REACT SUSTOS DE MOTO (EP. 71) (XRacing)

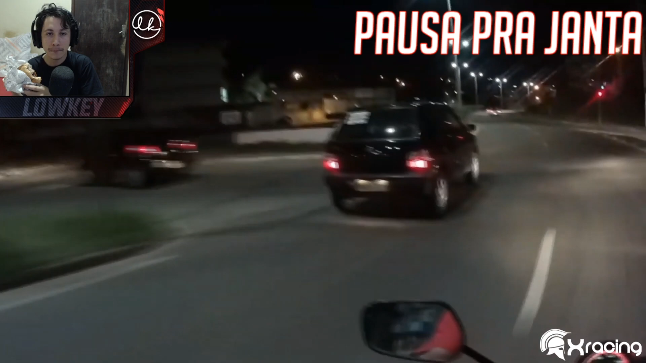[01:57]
Filmar aqui um momento. Que vacilo, que vacilo.
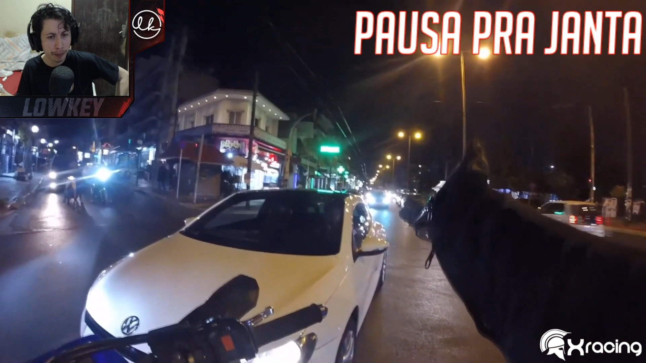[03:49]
Culpado. Por que que o cara não freou?